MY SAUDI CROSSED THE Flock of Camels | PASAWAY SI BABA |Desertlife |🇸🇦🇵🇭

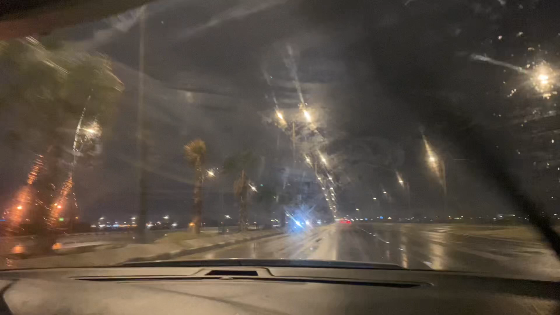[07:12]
Sobrang layo kasi nasa dulo na siya ng Hupuf. And so papunta kami ng Lulu. Mamimili lang kami. Tapos yun, sobrang bumungus yung ulan.